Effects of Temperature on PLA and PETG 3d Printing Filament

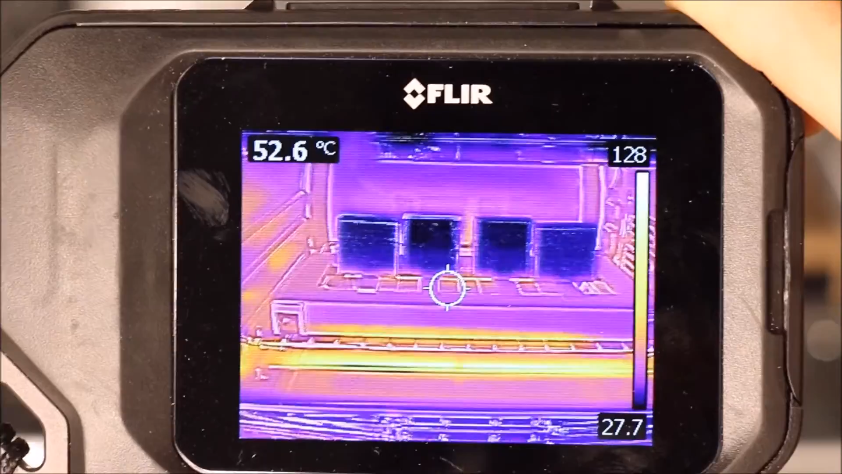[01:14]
On screen: spot 52.6°C
So according to our infrared camera, you can see the weights we added are a little cooler, but the strips are approaching about 50 C. And we're using the convection setting in the oven to circulate the air evenly across the oven.
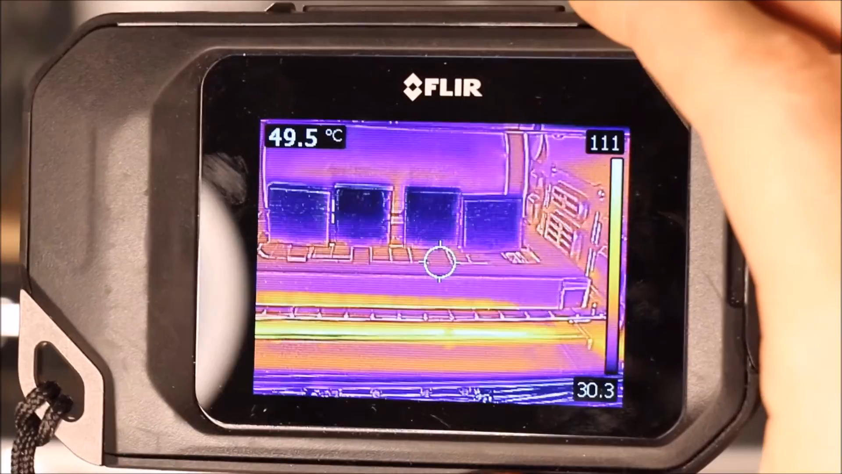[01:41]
On screen: spot 49.5°C
They are approximately 50 C now. Yeah, they're all about 50 C. So we're going to bump up the temperature a bit more.